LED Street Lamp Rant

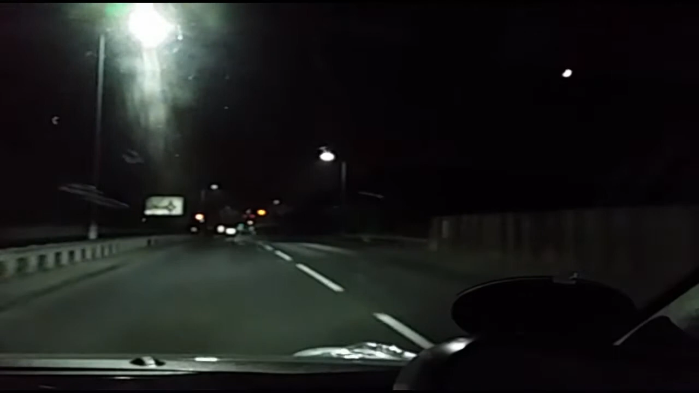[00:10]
Okay, so here we are with the new white LED lights that we've installed in North Ashingdon. You can see one of the old orange phosphate lights coming up here on the right. That's the white lights, you can see the orange phosphate lights on the side, that's the orange phosphate, the all-star one. These are the bright new LED ones.
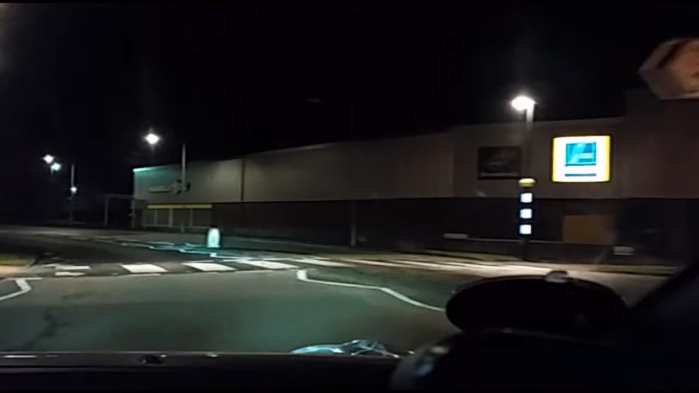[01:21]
And that's it, we've got some of the high pressure sodium ones here, which obviously are whiter than the old ones. These are also going to be LED down here as well. I'm going to get rid of these, basically the yellowy, instead of the orange ones, the yellowy lights that we have here. They're going to be replaced with LED ones. So, why am I making this video?